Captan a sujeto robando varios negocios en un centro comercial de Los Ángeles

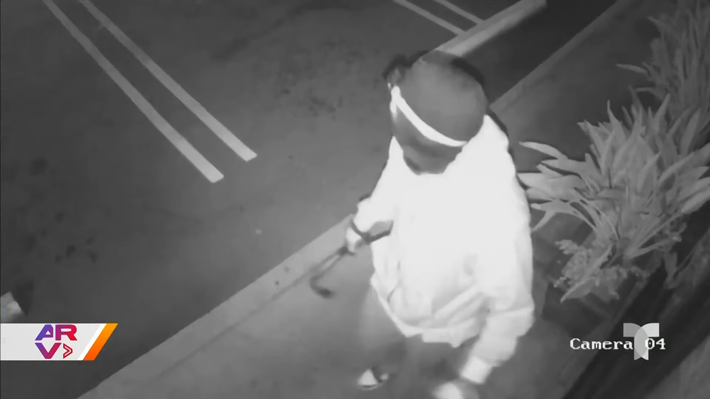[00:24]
En la grabación de las cámaras de uno de los negocios, se aprecia un sujeto armado con una herramienta de metal, destroza la puerta de cristal del restaurante Polka.